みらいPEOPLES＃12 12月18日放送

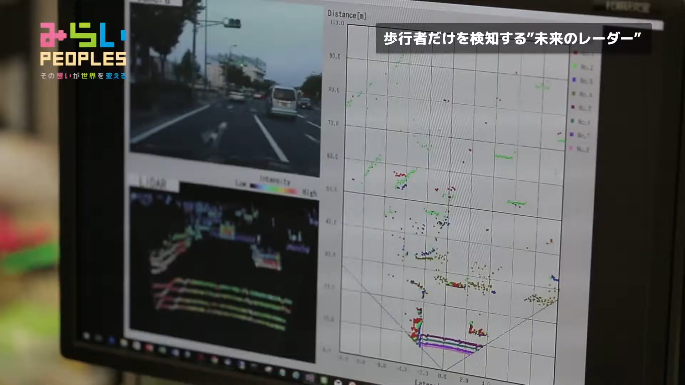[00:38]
ここからくまなくレーザーを飛ばし周りの物体の種類、距離などのデータを収集。
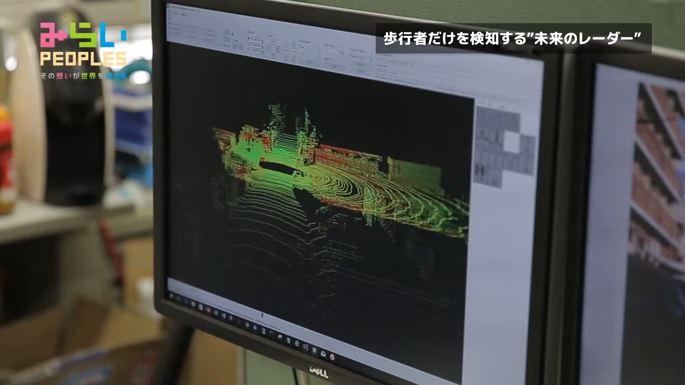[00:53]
こだわりは比較的安価な低解像度のレーダーを使用している点だ。